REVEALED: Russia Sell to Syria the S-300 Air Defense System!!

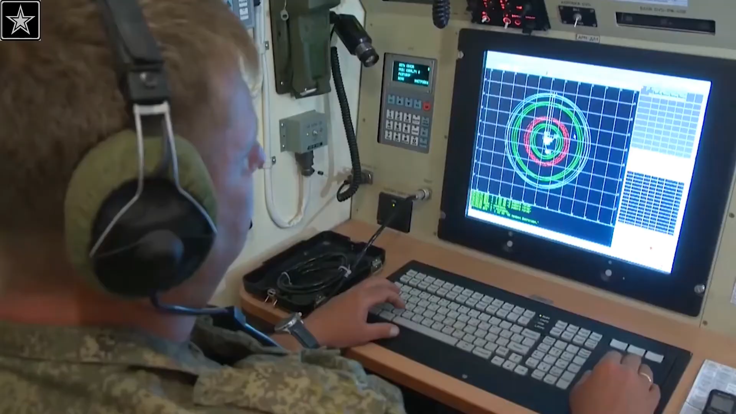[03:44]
track and intercept except at very short distances because of the curvature of the earthen terrain features such a hills, mountains and valleys.